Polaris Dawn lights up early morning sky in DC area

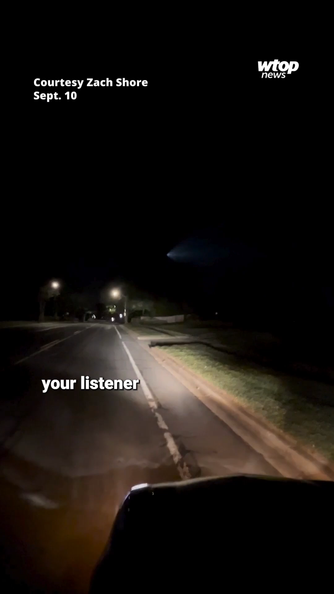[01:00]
just like your listener was reporting, I saw this thing in the sky. And that was the beautiful SpaceX ascent to orbit.